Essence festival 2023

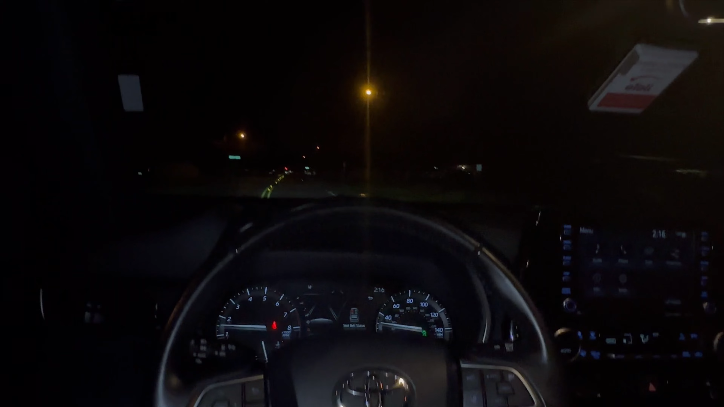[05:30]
rouge right here y'all y'all can see i had to switch i switched it uh i switched up on the dodge uh challenger and i got the new new toyota's they criss crazy
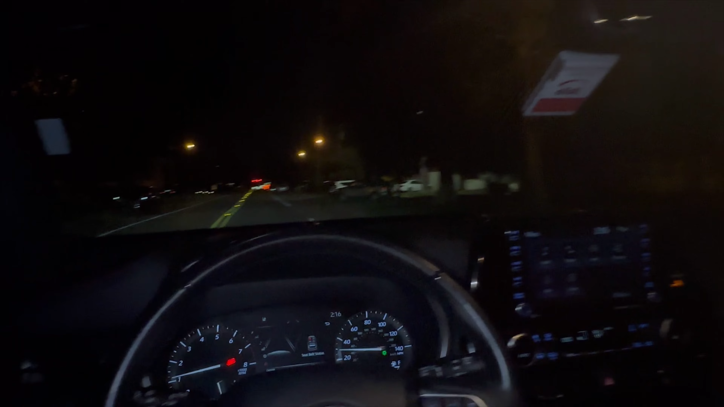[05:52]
days and probably switch it back up probably switch it back to the uh challenger but this one i think i ways laid the leg room here is it's about being comfortable and about comfort and uh luxury it's more luxurious than the uh regular dodge challenge and it's super comfortable at the light turn right on to transcontinental drive baton rouge right here
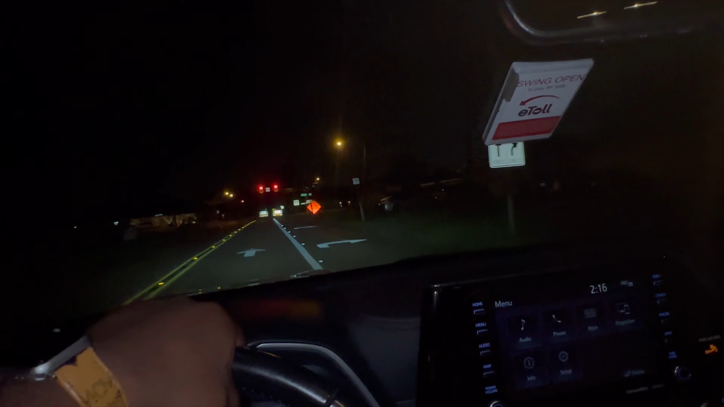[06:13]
y'all right that's like nba young boy area right here though but i'm gonna try to stop at nba young boy house and try to show y'all that y'all
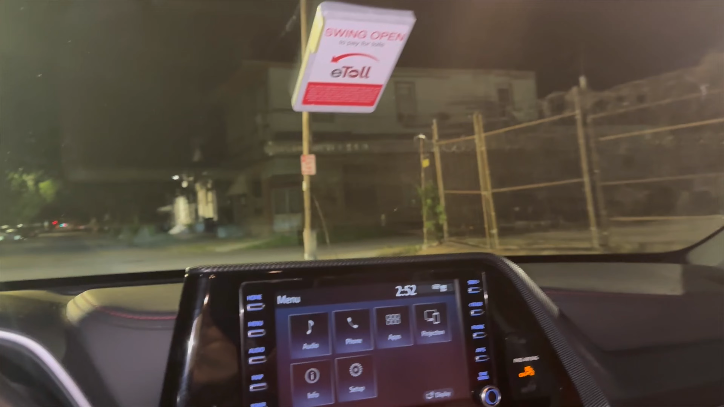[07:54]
right onto chippewa street then the destination is on your right
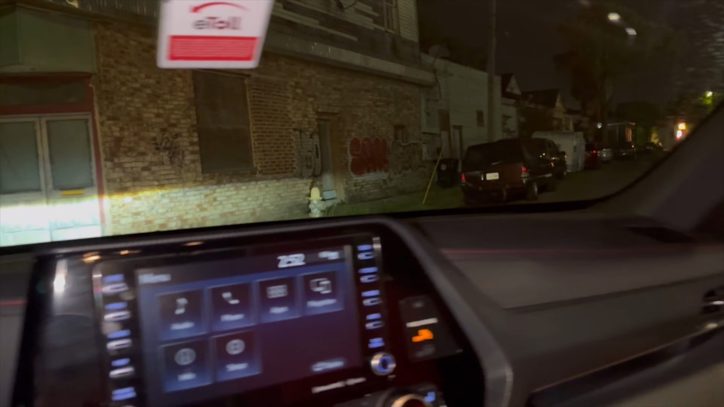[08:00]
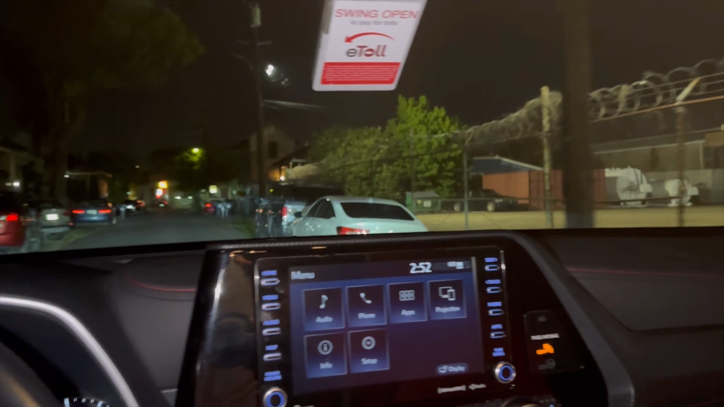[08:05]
the destination is on your right 3860 chippewa street arrived